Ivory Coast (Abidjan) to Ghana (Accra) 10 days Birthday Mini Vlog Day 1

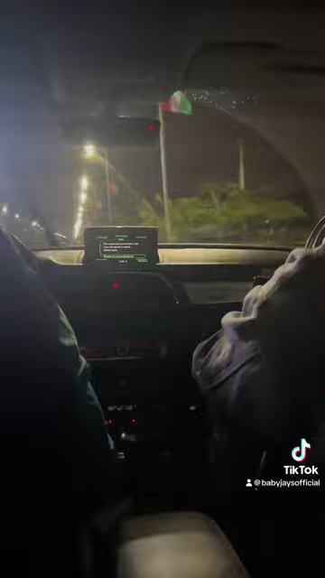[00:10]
here we're just driving from the airport going to our moms